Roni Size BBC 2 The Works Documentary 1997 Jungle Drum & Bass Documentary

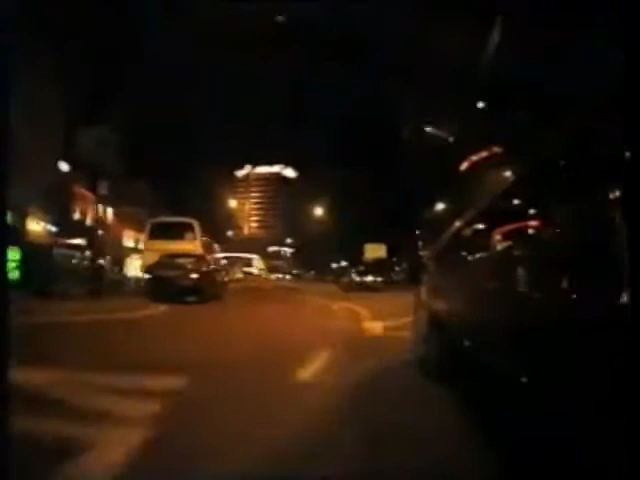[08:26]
This is definitely the busiest part of town, like Park Street,